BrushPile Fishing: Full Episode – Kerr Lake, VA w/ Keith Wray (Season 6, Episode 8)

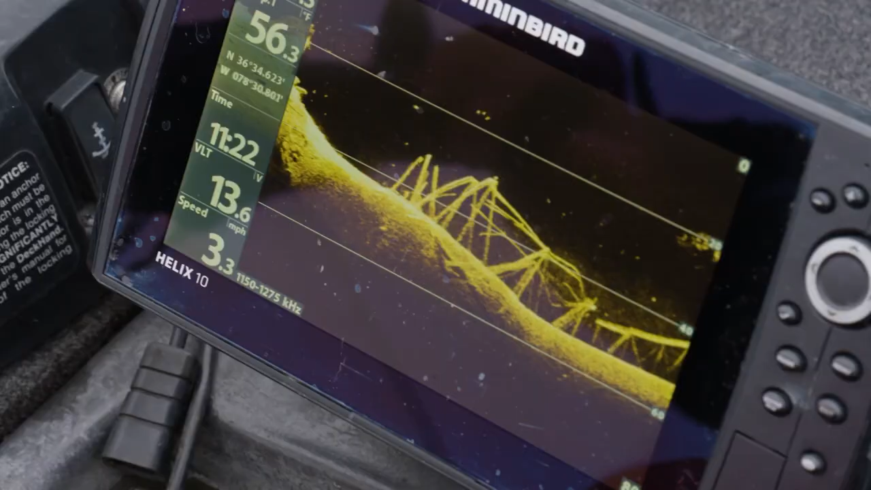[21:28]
They actually blowed the bridge up, dropped it in 50-foot of water here, and this is the anchors where the bridges was anchored.